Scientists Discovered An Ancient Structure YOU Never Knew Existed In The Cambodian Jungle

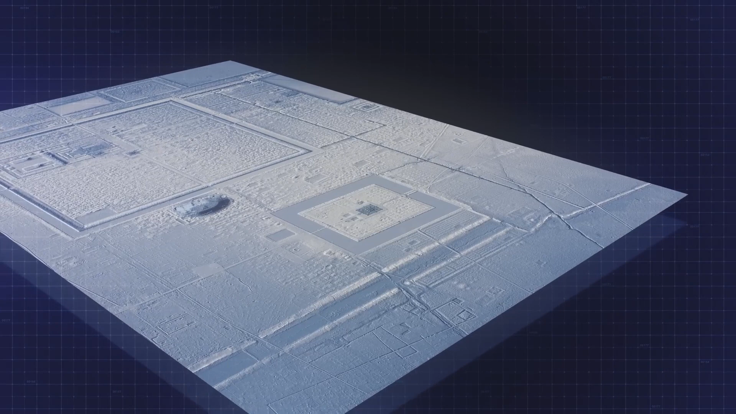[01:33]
uncovering a host of new details about its construction methods, architectural styles and the logistical prowess required to build such an expansive empire.
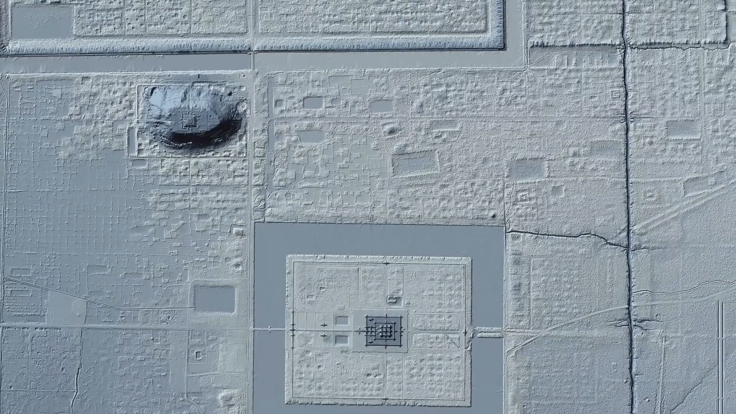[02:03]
The detailed scans unveiled a densely populated urban environment with a highly organized grid-like pattern, showcasing the Empire's sophisticated urban planning.
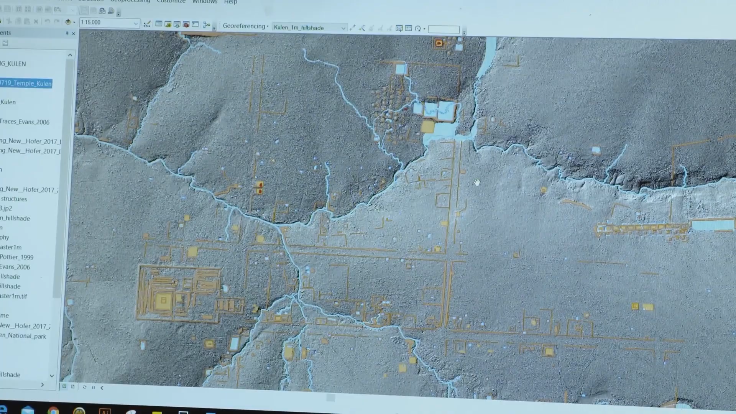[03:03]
with meticulously designed channels ensuring efficient water distribution and management.
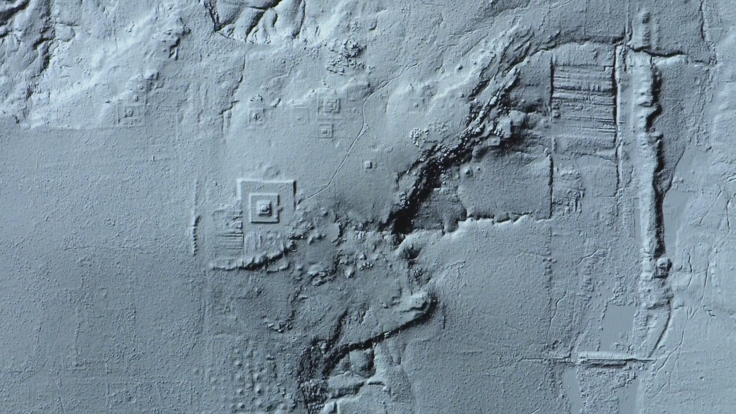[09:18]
The Lidar scans revealed large-scale agricultural terraces on the slopes of Phnom Kulin Mountain.